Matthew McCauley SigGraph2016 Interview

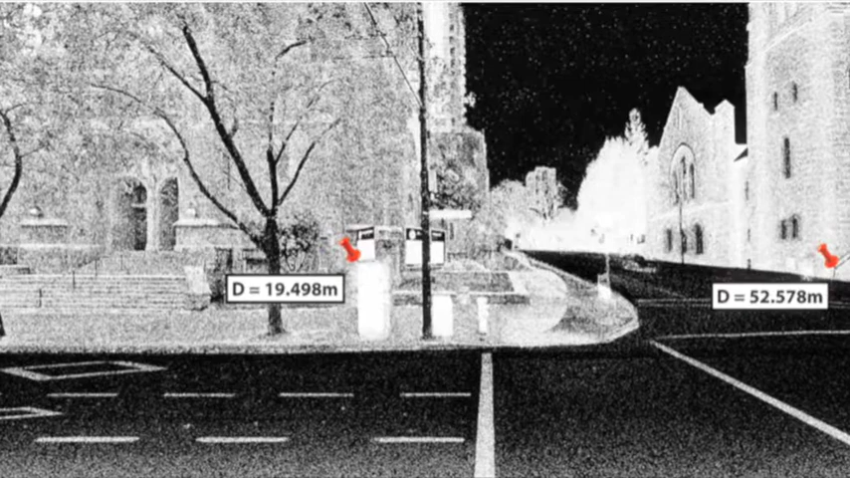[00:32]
and our current project is the city of Vancouver, where we've scanned 15 square kilometers,
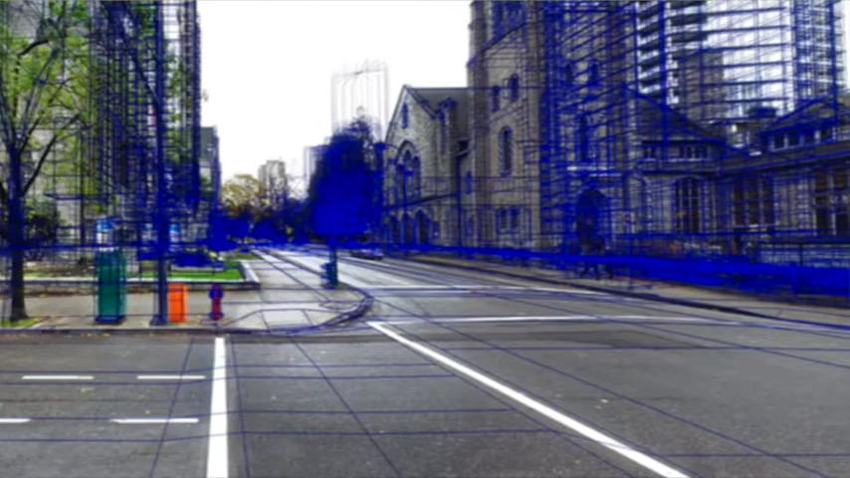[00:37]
again at 1 centimeter visual resolution, and 5 to 10 centimeters spatial precision everywhere in the city.